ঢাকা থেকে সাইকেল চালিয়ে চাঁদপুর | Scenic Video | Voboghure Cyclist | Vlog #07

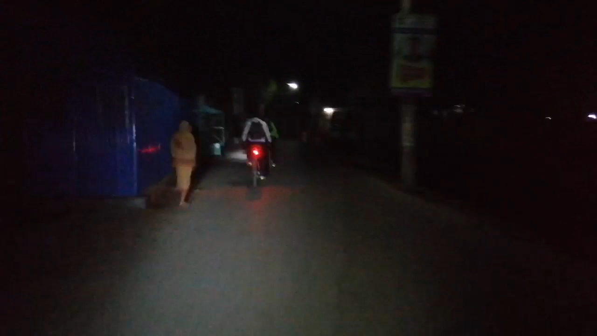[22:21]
এখন আমরা 3 নদীর মোহনা থেকে আমরা ঢাকার উদ্দেশ্যে আবার ব্যাক করতেছি সবাই।
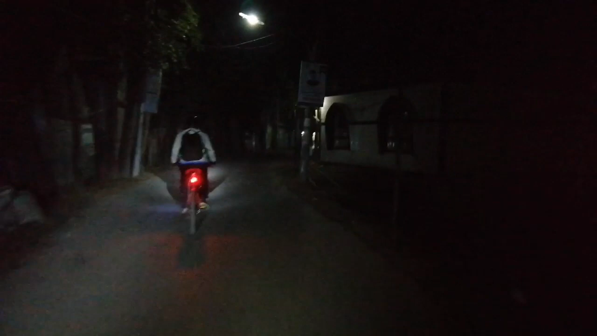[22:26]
এই যে সবাই লাইট টাইট গুছিয়ে নিয়ে সবাই সাইক্লিং করা শুরু করে দিছে। আমরা চাঁদপুর থেকে ঢাকায় ব্যাক করলাম। আমরা অলরেডি আল্লাহর রহমতে ঢাকায় ঢুকে পড়েছি।